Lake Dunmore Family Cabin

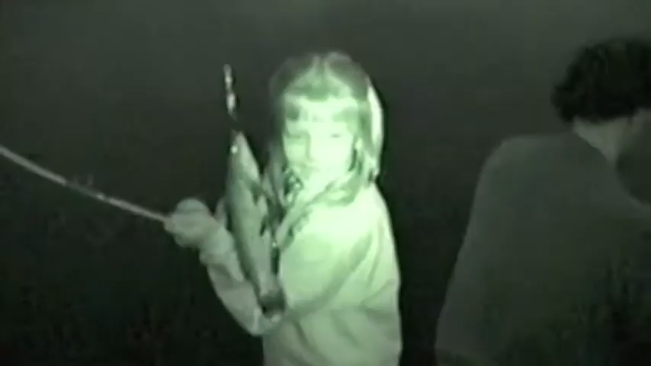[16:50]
First fish you ever caught? Yes. And what kind of fish?